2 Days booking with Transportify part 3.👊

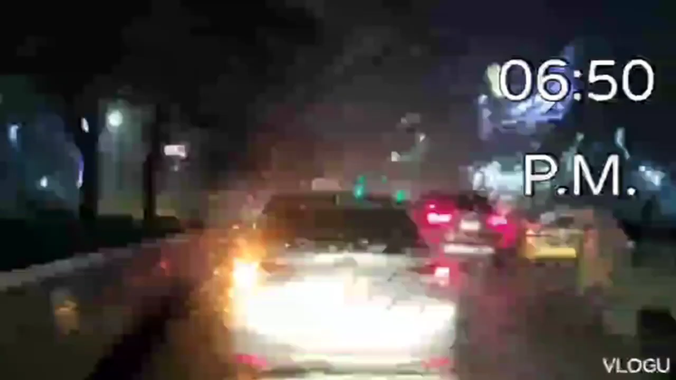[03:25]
alright mga rewa peeps humina sya ng konti siguro humina sya ng mga let's say 5% hehehe treba na mga rewa turn left onto
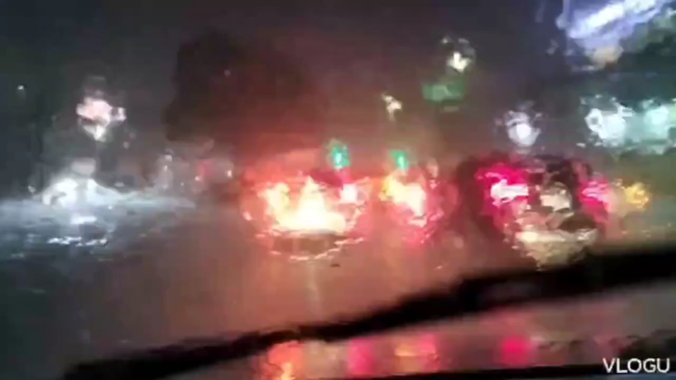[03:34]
road 3 alright mga rewa peeps ang mga rewa peeps nagpapapa nga pala ron andan ko na daan ng baha kanina pero maan jamboy pa naman so ito pagtawid na ito tutumbuhin ko ng SNR crossing edsa munyos
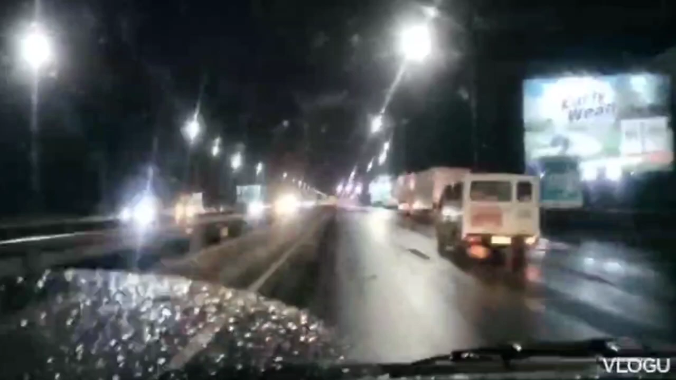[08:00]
alright mga repa drive mo na ulit buti walang traffic kanina
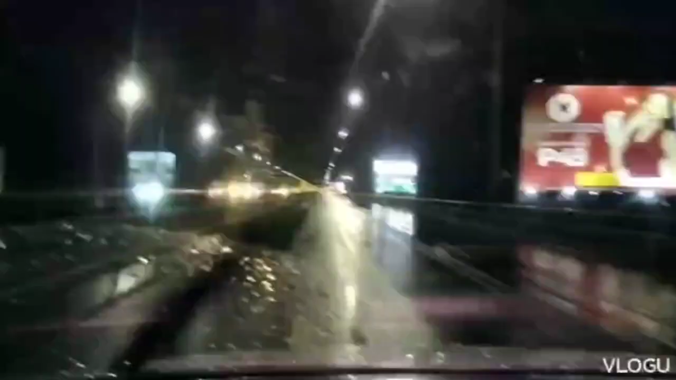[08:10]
alright mga realtics nating the exit to ayaw mo na mga repa
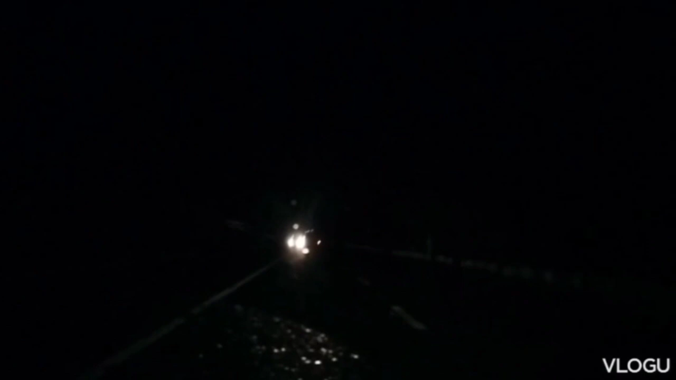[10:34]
ang tilin grabe wala masyadong post so parang ganun pa rin ang distance distance ko na lang sa drop of this around 24km away dito mo na ulit mga repa alright mga repa pips vilas is na